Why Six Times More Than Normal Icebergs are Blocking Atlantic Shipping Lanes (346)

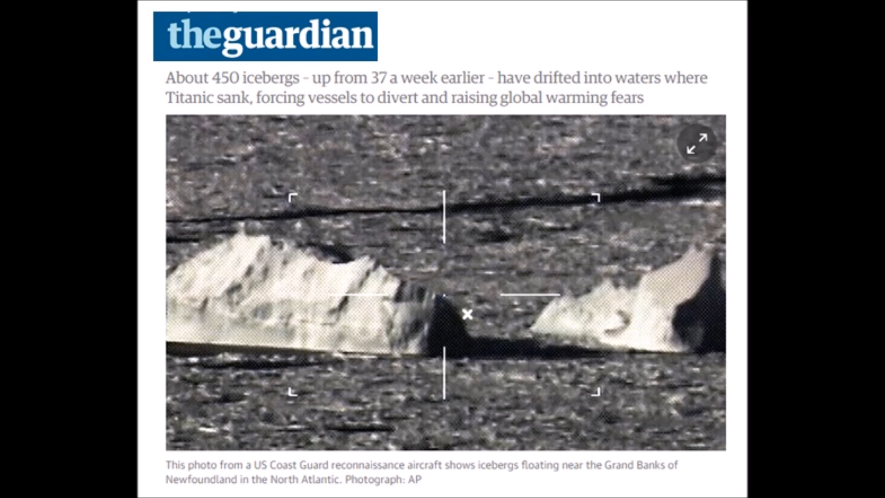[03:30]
These are some of the smaller icebergs. Now remember an iceberg, you are only seeing 10% of it above the water. The other 90% is below water, along with all that other sea ice that's there as well. And taking a look further back in time, these are all the icebergs that are south of 48 degrees north latitude.